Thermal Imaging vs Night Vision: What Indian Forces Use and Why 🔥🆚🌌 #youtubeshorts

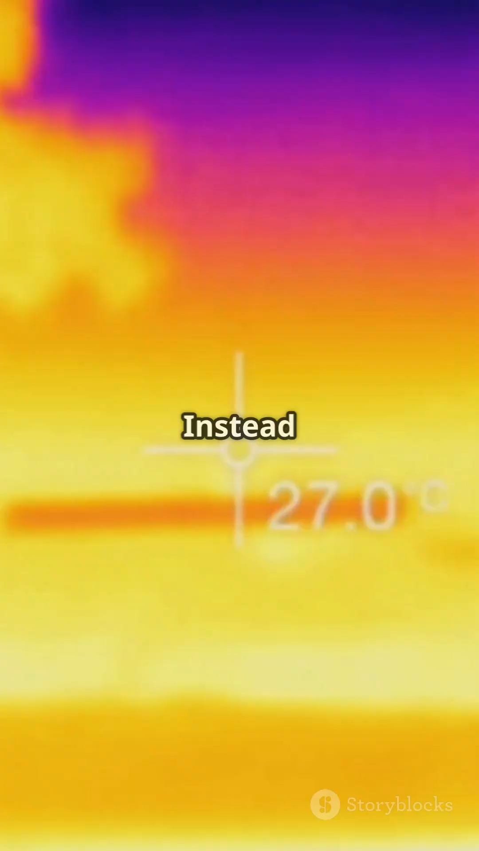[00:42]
On screen: spot 27.0°C
Instead of light, it picks up heat.
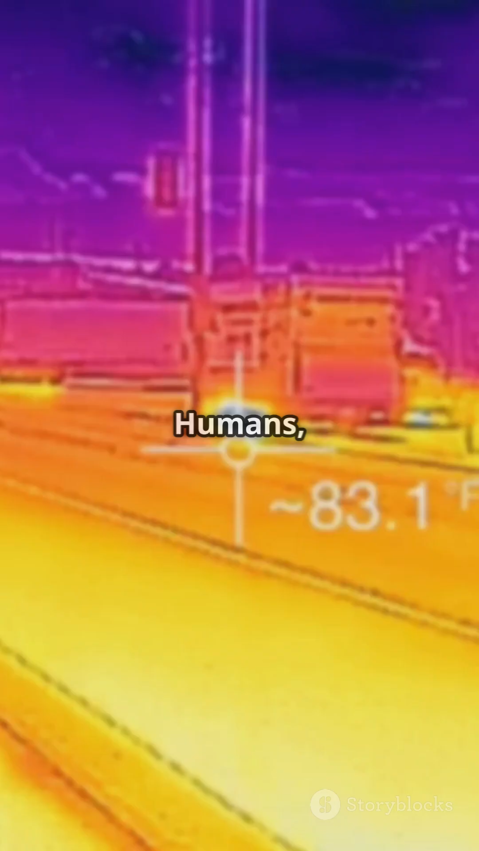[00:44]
On screen: spot 83.1°F
Humans, vehicles, even animals glow like beacons, no matter how well they're camouflaged.